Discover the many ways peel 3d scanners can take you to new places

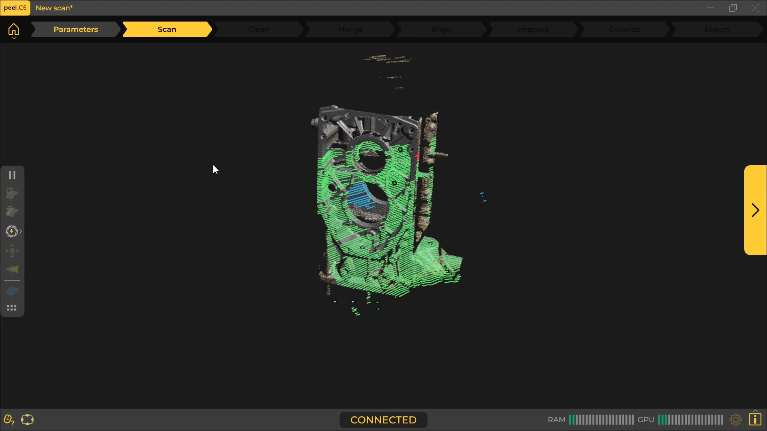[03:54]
The green means that you are at the right distance from the surface that you are scanning.
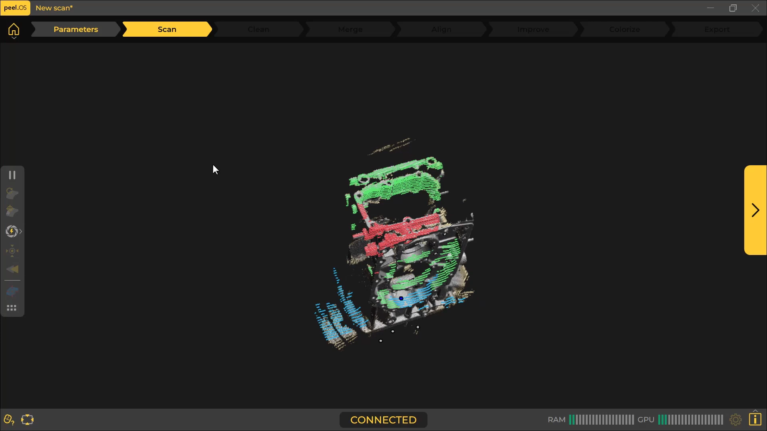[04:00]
The red means you are too close, and you have to back away a little bit. The blue means you are too far away, and you have to get a little bit closer.
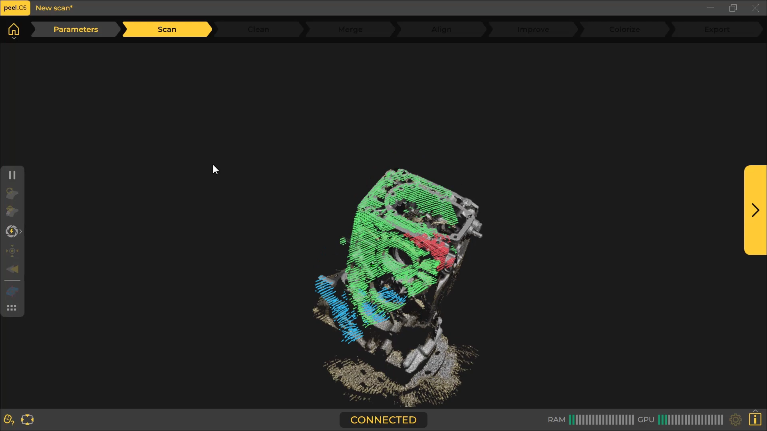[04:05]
Make sure that you are always in the green zone while you are moving around your object.
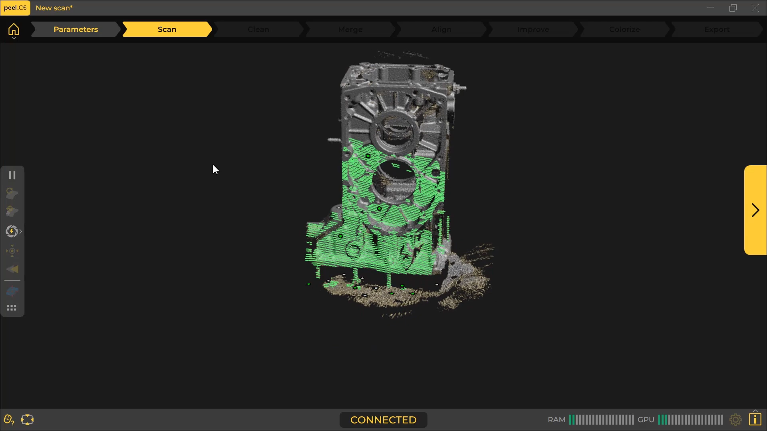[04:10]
You will see those same colors in the back of your scanner on the LCD screen. Try to stay as perpendicular as possible to the surface that you are trying to scan.
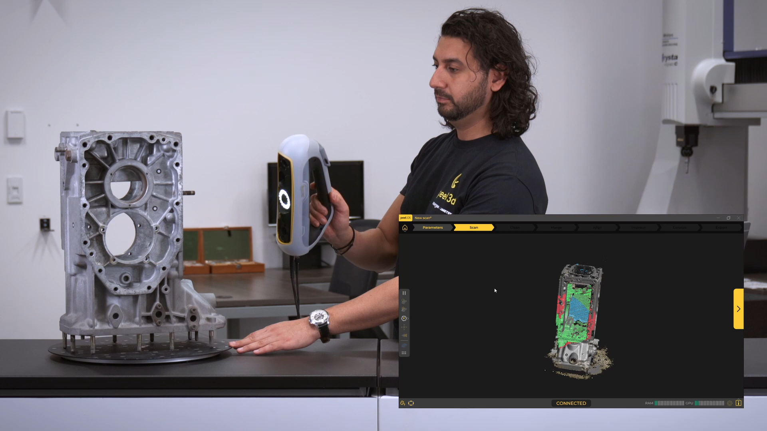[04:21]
You can move around your object if you need to, or if you have your object placed on a turntable, you can rotate it. When encountering small holes, try to scan in all directions to get as much inside of that hole.
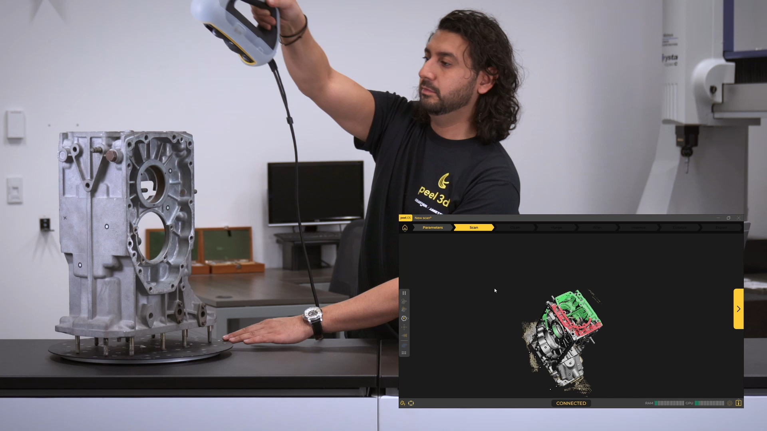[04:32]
The smallest hole you can scan with the PL3 is a hole of 3mm in diameter. Once we are done with our first scan, we can then click on Next, and it will take us to the Clean step.
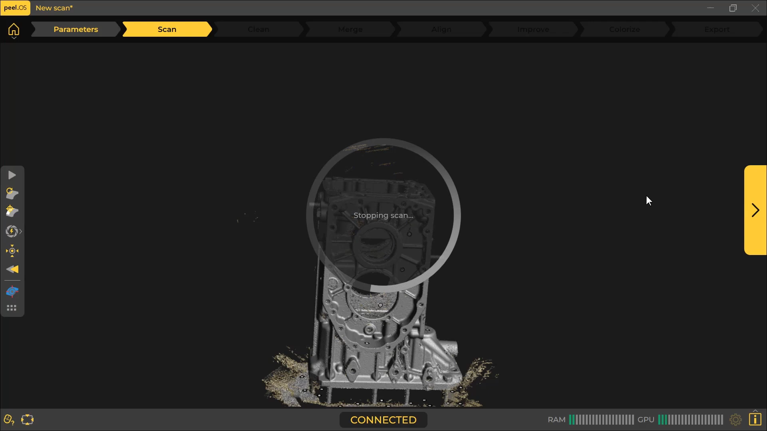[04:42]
In this step, we can start cleaning our mesh and removing all the unwanted data.